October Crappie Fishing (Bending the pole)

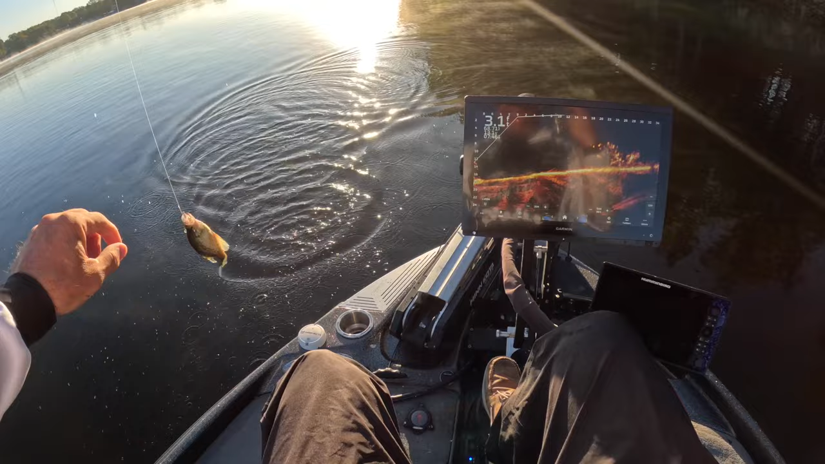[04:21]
Good eater right there You gotta love little eaters. They're perfect For the skillet that we let them go here at three pound fishing We are Trying to dig deep into this structure right here. They're only about eight nine feet down actually is a little six, but So it's not super shallow right now We're gonna go there
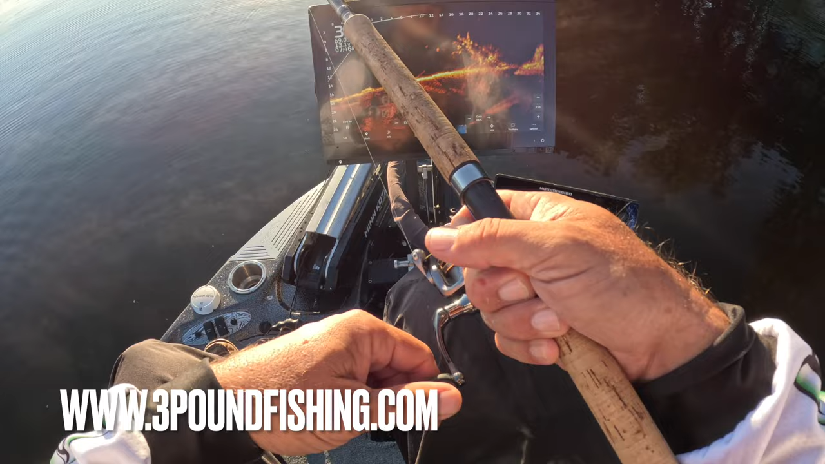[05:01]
But they're awesome to have by a bunch of them because These things are freaking hot. I mean just hot Number one jig on the guide trip yesterday That's a good fish right there. That's a black nose you guys I'm sure by now are familiar with a black nose, but you can see the actual black stripe All along very aggressive fish tastes the same as any other crappie,
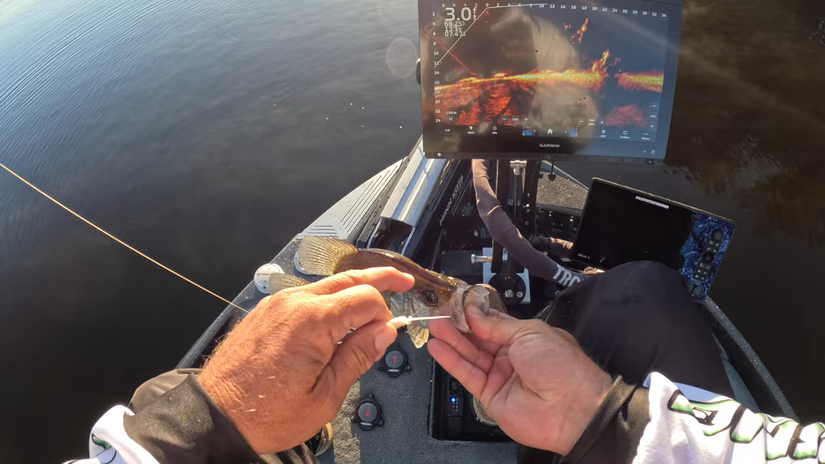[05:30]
but Just a pretty fish And that's about 11 incher Now we're Now we're We're really just scoping out for a guide trip tomorrow is kind of our plan To see whether and there's a the husband and wife duo so for that I like to find spots that are easy Wide Wide targets so that everybody can enjoy themselves
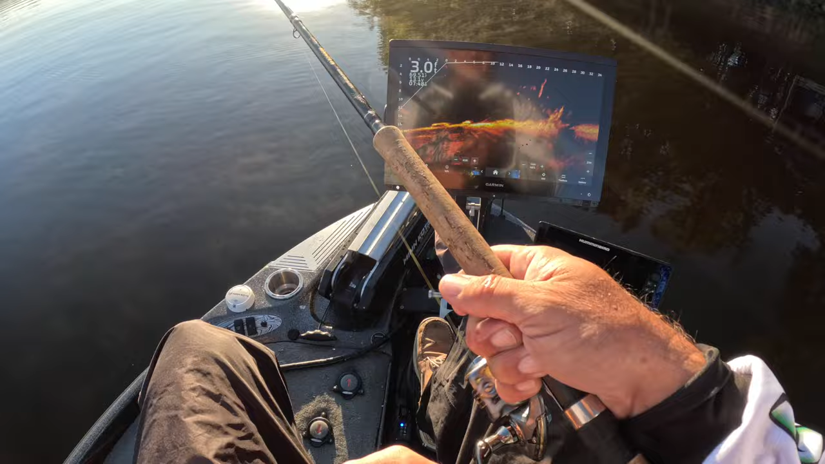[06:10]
We catch a lot of fish You know the wife has and enjoys the time Usually most times than not it's the it's the guy that's been fishing a lot and the females just coming around us to Enjoy time with her husband and so I like to make sure she's enjoying herself and This is a pretty good pile right here to be honest with you. I don't think we'd have a problem putting a few fish in the boat on our way to the other bigger piles Look at those guys those guys look pretty good
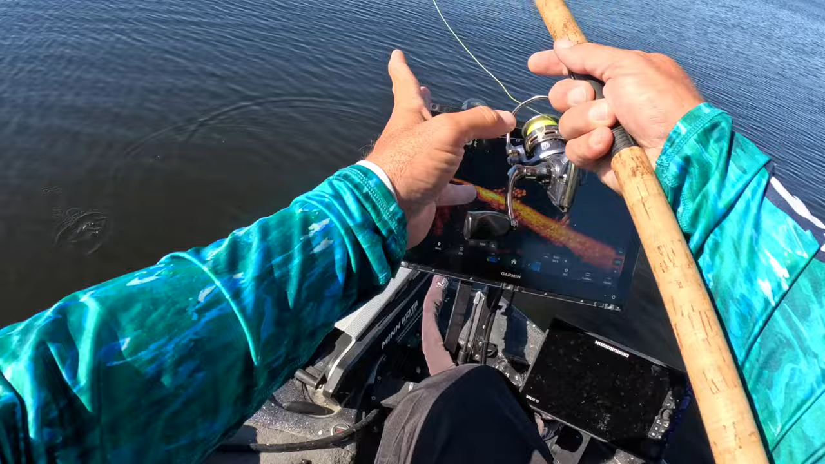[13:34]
Oh Oh, and there's our first drop with the carrot Yes, the carrot is live And a great Great hair jig. I love it Nice little eater